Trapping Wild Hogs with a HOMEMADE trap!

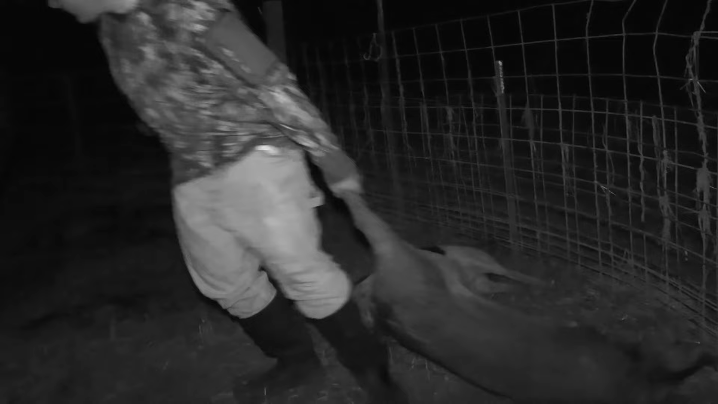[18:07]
I think there's a good many sows.
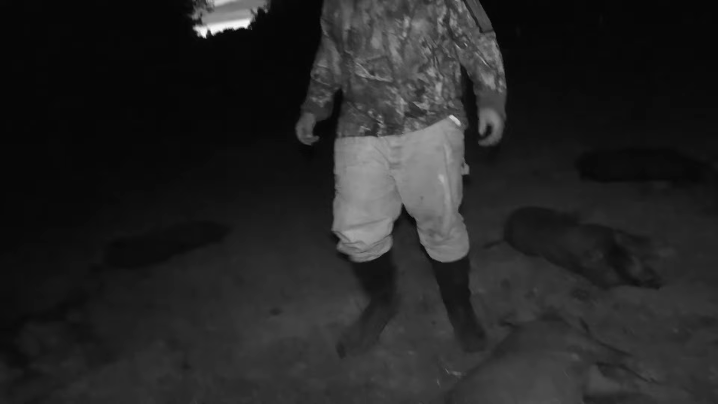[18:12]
Dude, they're way bigger than I thought. And we got 13. We're never gonna clean all these. Our barbecue is gonna be a good one. Looks like. It looks good, boys.
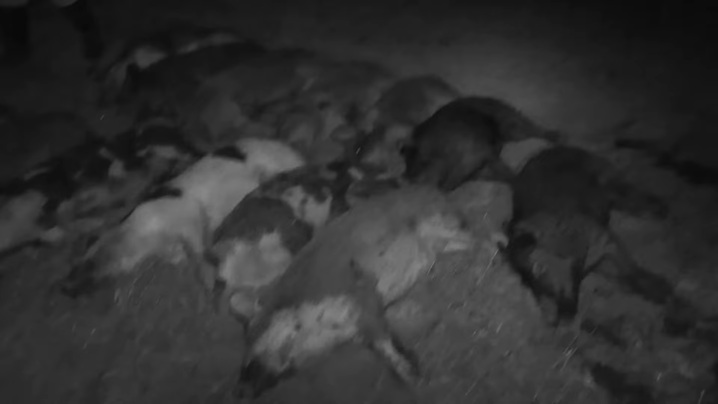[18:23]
That's wild. Dude, it's like after 9. We got a long night. 13 of them, boys. I guess we'll go get the track and back it in. Yep. All right, that was successful. It was. We got them on our second hunt.
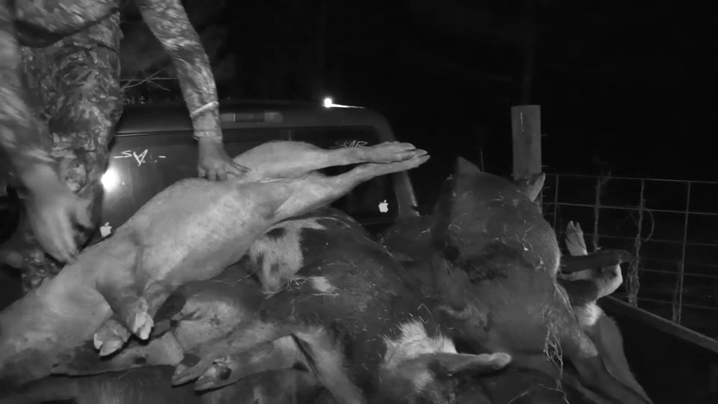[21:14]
Is that all of them? That's all. One over there a little better. Turn him around.
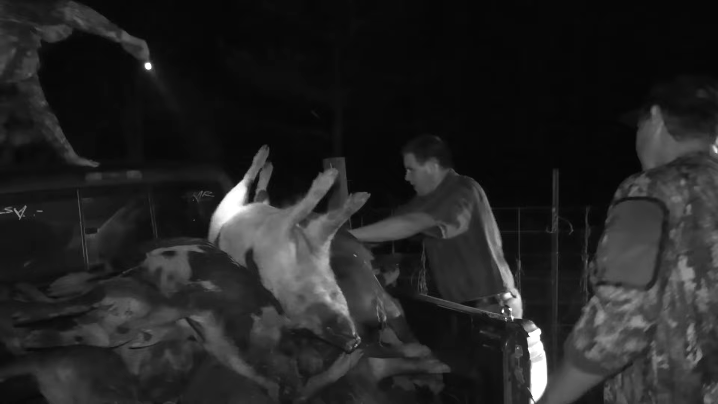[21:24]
He looks dumb. It ain't coming off. Pretty good. Let's go. Hi.
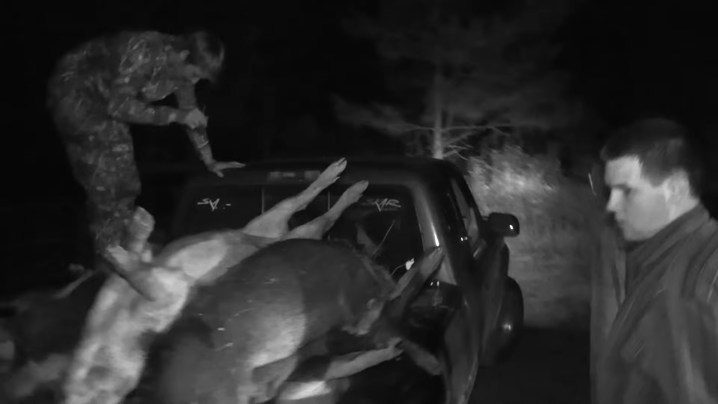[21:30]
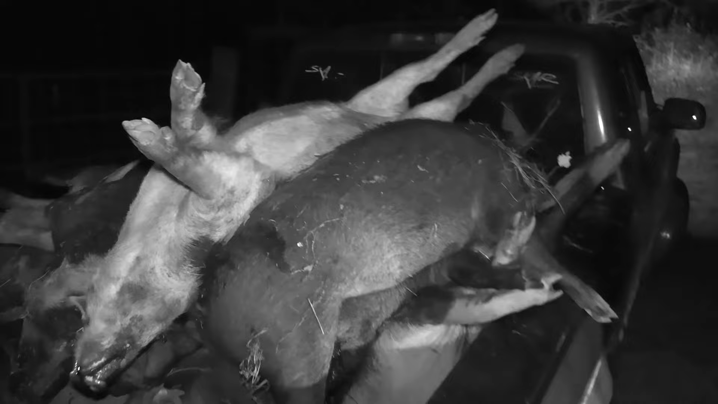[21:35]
That's what I'm talking about. We got them loaded up. We're headed to the barn.